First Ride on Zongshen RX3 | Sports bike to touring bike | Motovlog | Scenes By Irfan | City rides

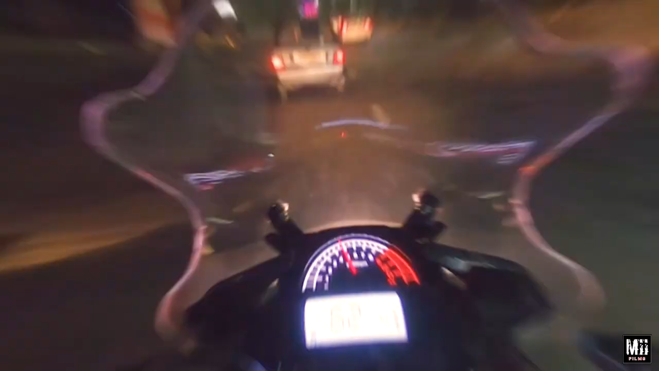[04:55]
The most cool thing I like is this bike's meter. It's a lot of white and red combination. It's a lot of meter. It's a lot of RPM analog and speedometer digits. It's a lot of meter. The one side, this is a lot of points. And on the right side, you'll be looking at 3 dots. These are the temperature.
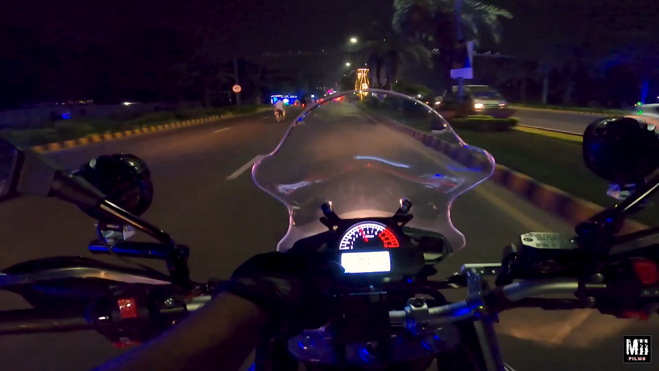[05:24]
And the left side, this is the fuel cell. We'll be able to do this.